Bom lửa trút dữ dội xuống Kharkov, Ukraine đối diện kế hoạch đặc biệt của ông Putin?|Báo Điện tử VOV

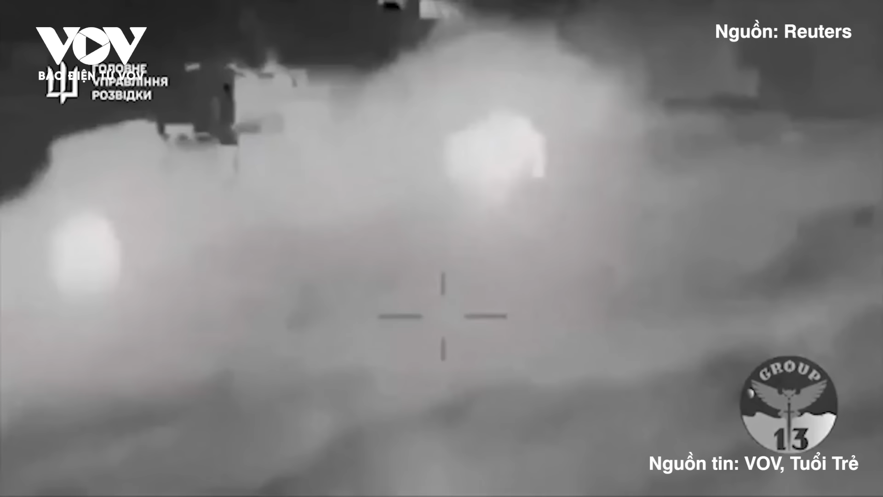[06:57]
đánh chìm một tàu chiến nhỏ của Nga có tên Ivanovich bằng cách sử dụng sáu xuồng không người lái hải quân được điều khiển bằng vệ tinh.